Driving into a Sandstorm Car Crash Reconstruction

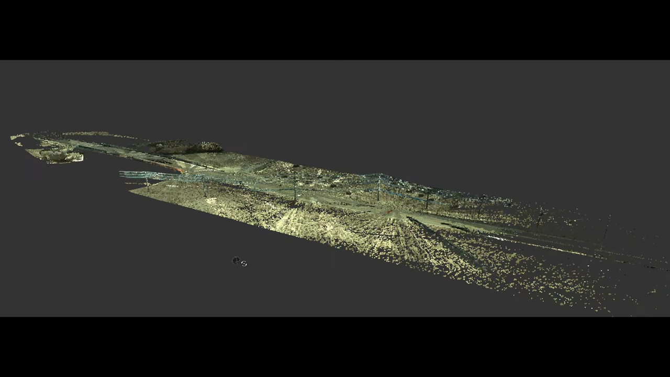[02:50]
So from the accident reconstructionist we received a LiDAR or laser scan data that allowed us to create a highly accurate 3d environment.
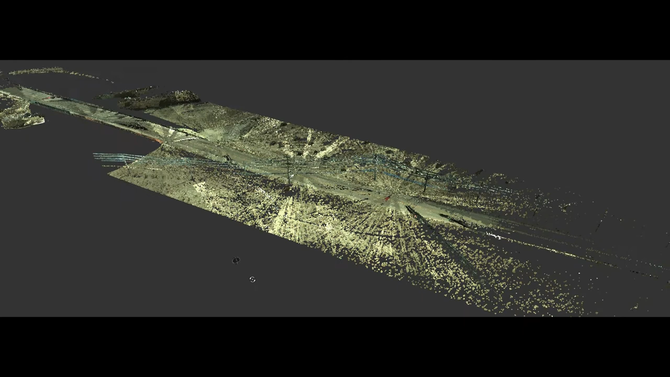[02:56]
Also from the accident reconstructionist we received motion data of the vehicles that allowed us to animate the event consistently with the findings of the accident reconstructionist.